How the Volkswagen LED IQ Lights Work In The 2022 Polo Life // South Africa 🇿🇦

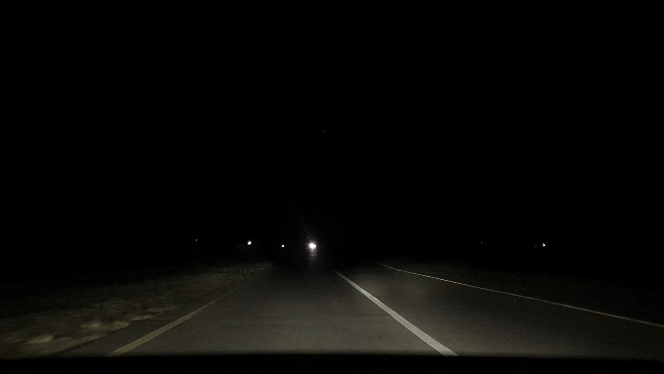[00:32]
in the direction they see fit so if there's a car coming like that on the right they won't high beam on the right but do on the left once that car passes they'll go and high beam on the right hand side and when there isn't any car in front of you like that they'll high beam on the left and right in the center they'll keep playing around where they see it too dark or too light like that as you can see you play close attention you're playing around and i think it's very important to speak those lights these lights cost fifteen thousand five hundred grand it is a